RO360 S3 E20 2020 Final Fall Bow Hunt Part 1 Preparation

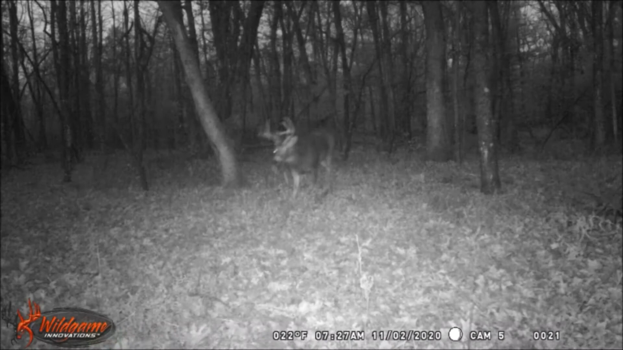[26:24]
with that 8 point buck still being active at daylight and working his way off the ATV trail and through the food plot area
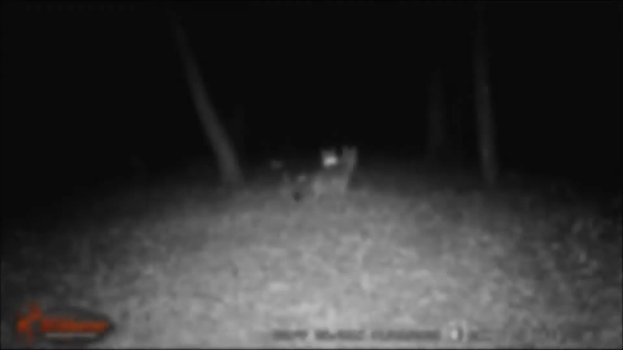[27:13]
morning of November 3rd finds these two coyotes
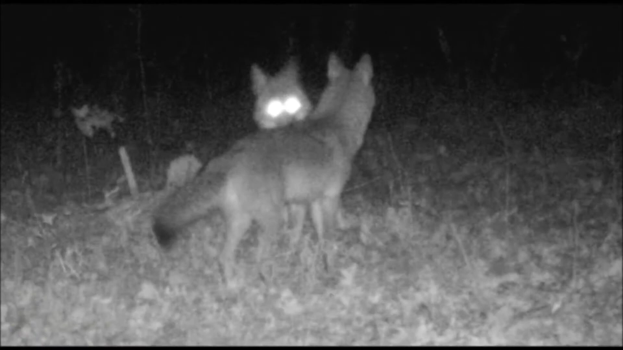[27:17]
strolling around the food plot checking each other out by 11 a.m. the turkeys have taken over the food plot
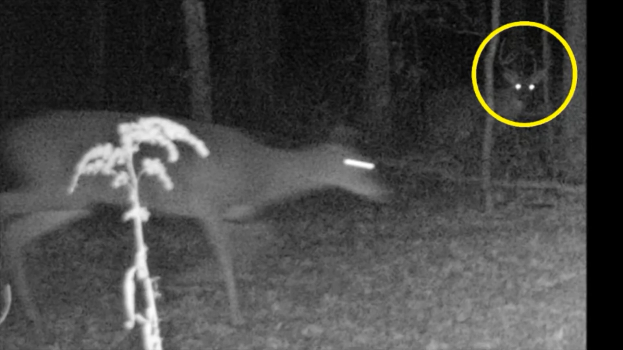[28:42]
this single doe moving through the food plot draws some attention from this big 8 point buck by the brush pile in the early hours of November 7th this lone raccoon was on a
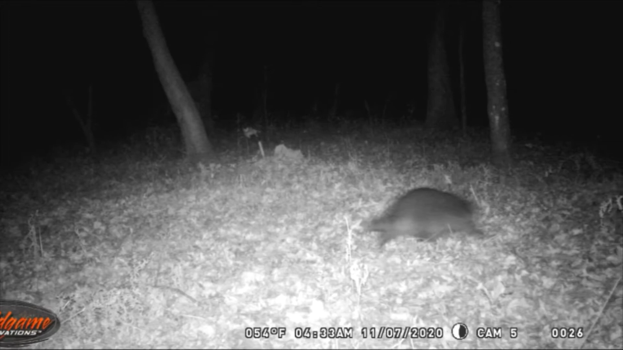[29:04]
scouting mission by the turkey blind trail now later that morning back at the food plot around 7 a.m. this four point buck worked his way west then in the early evening of the 7th around 6 30 p.m. this bobcat was taking a stroll through the food plot heading east the early morning hours of the 8th had this deer moving so fast on the turkey blind trail area we can't really tell if it's a doe or a buck
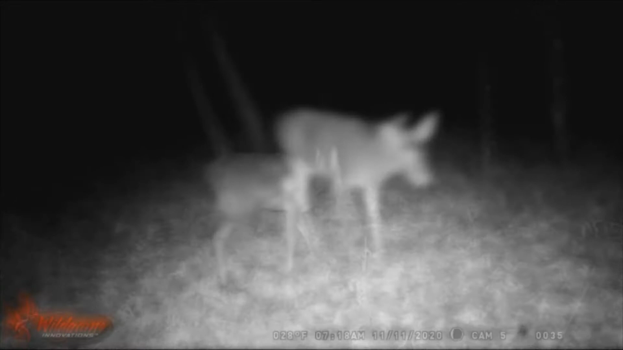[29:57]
turkey blind by the morning of the 11th of November full deer activity returns to the trail cams this doe
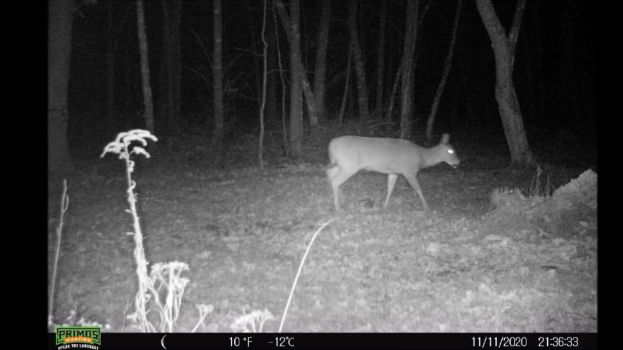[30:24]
has this active doe moving west through the food plot from late morning through late afternoon on November 12th this trail cam catches these does moving through and grazing in the food plot